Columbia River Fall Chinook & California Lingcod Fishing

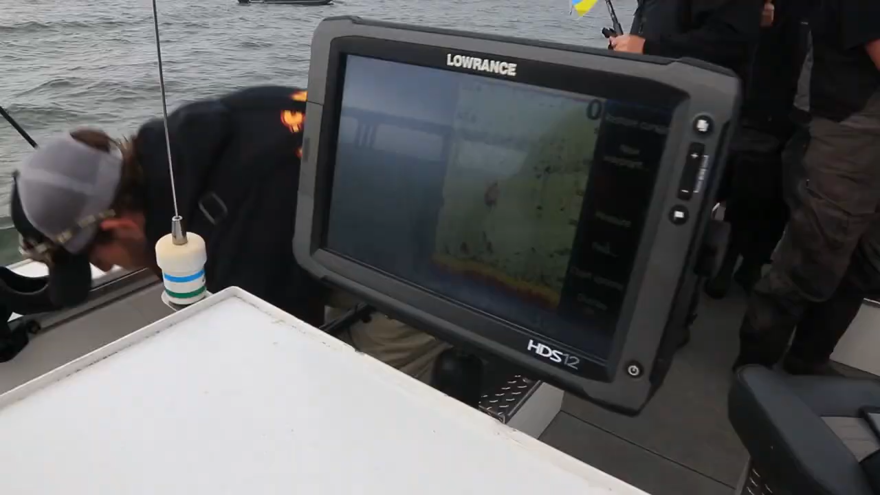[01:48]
Already shown some fish down there. A lot of them are on the bottom.
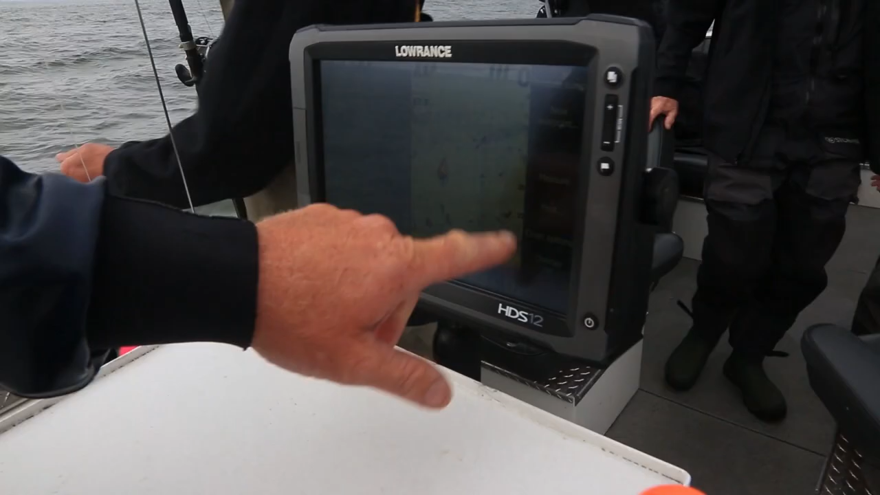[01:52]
Some are suspended just a little bit.